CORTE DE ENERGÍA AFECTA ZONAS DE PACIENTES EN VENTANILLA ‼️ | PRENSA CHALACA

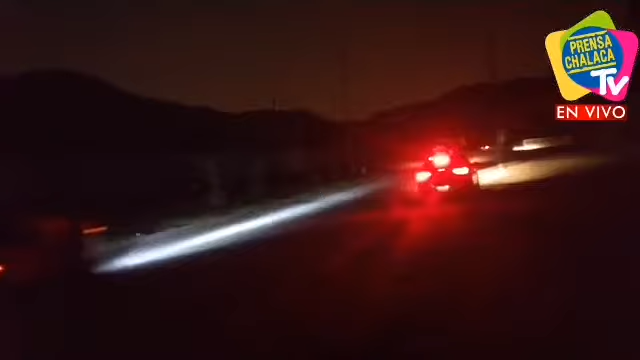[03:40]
llamado reiterativo a la empresa en el no hay luz en las lomas efectivamente a nuestros seguidores no hay luz en las lomas hemos nosotros hecho el contacto también para saber en promedio de cuando se estaría restableciendo
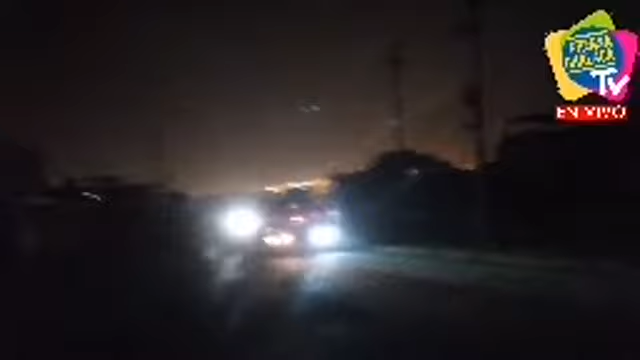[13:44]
en algunos sectores si bien es cierto está el precinto amarillo y las cintas reflectoras es importante señalar a quienes no transitan por esta zona que tengan el recaudo posible a fin de evitar un posible accidente pistas